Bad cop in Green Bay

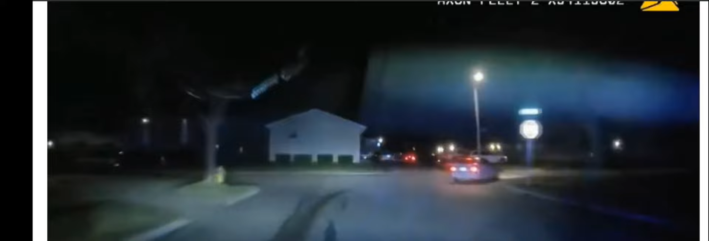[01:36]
We then see Officer Knutson in his squad car drive off the road and hit Sanchez from behind.